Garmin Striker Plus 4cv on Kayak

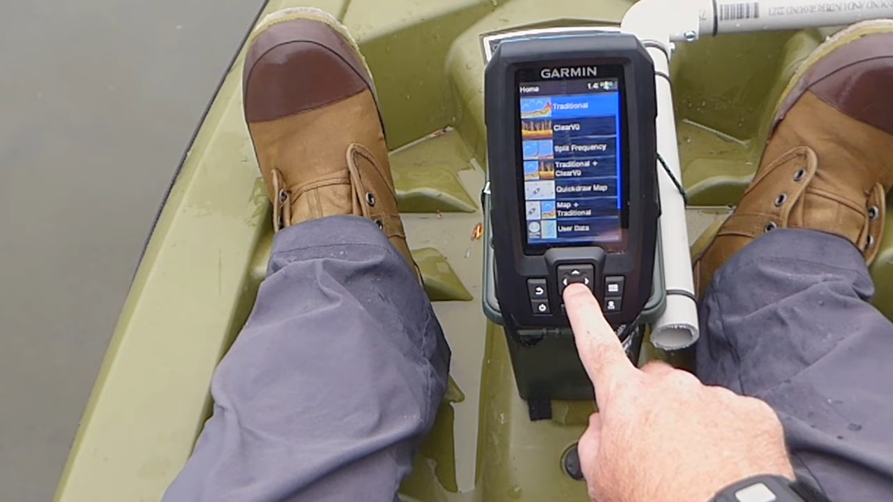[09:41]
I want to try this... The clear view and traditional at the same time. Yeah, it's saying one foot of water.
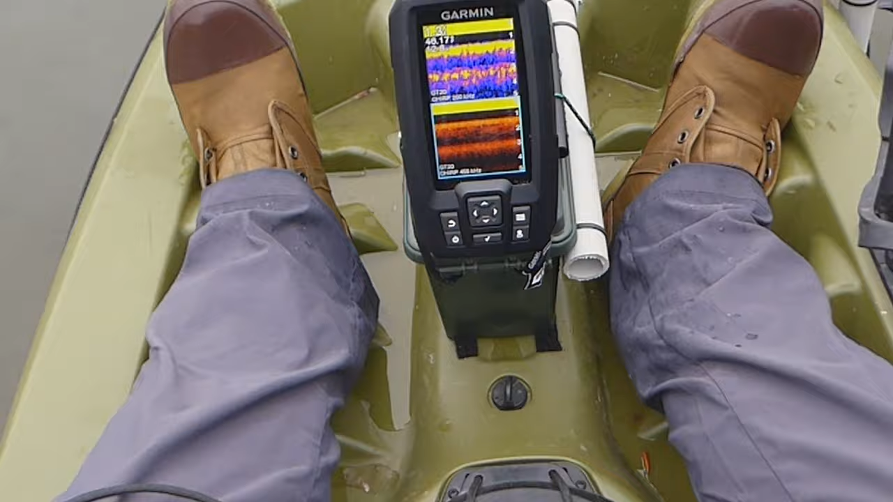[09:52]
So, hey, it's working. Let's go do some paddling and see what we see.
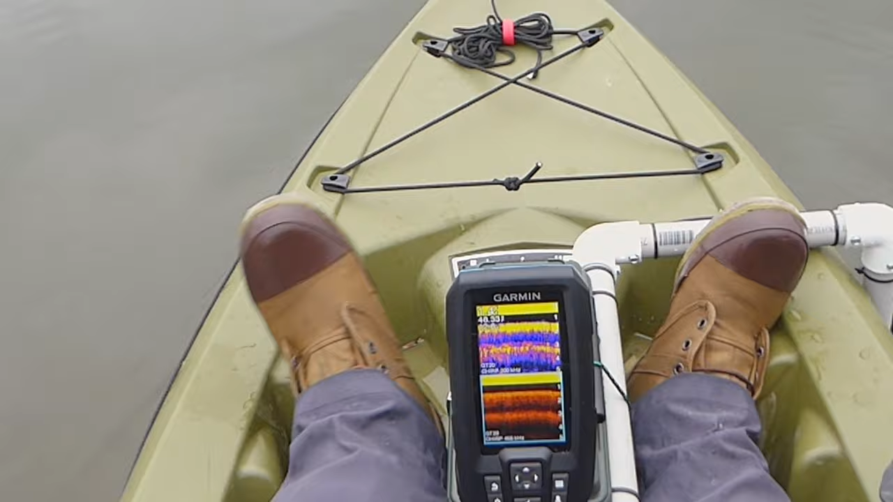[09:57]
Dropping off pretty fast. Perfect. Look at that. I hope you guys hear that. I'm going to point this camera at it. Oh, looks like there was something down there. Maybe? Oh, yeah. Oh, yeah. Oh, yeah. Am I in fish right now?